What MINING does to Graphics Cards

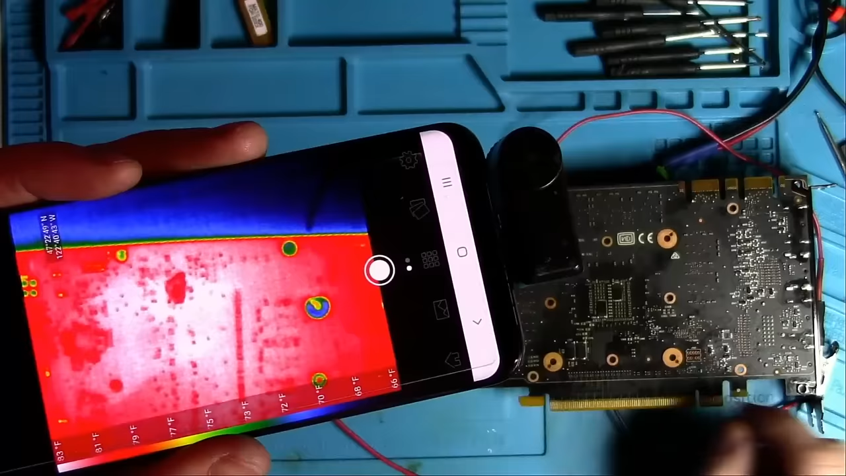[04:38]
It looks like the shortest coming from the same hole I was digging into earlier. If you look closer you'll see a small spot glowing when I connect the ground lead. This means I need to dig a little more in this corner right there.